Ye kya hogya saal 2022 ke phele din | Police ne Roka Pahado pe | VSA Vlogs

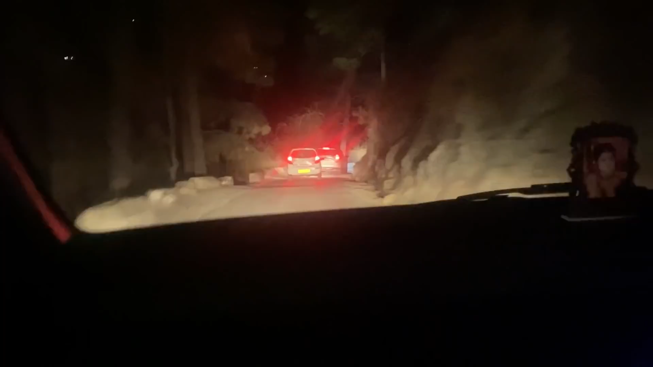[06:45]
भाई देखो कैसी कैसी रोड है यहाँ पे कोई साइन इतना कुछ दे नहीं रखे है, समझ ही नहीं आ रहा भाई।
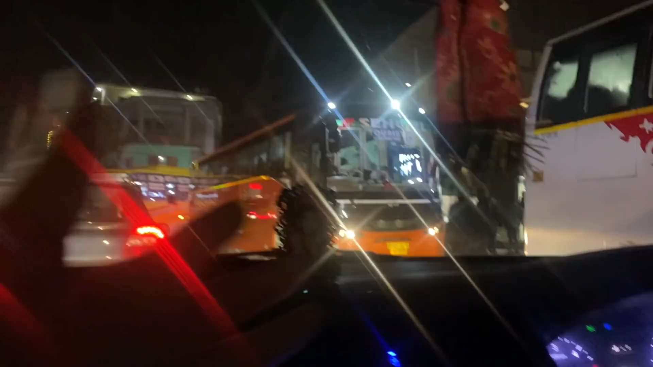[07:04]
ये बस स्टैंड है लेफ्ट लेफ्ट यहाँ पे इधर भाई, यही है देख कसोल मनाली, वहीं से आए थे हम कसोल से,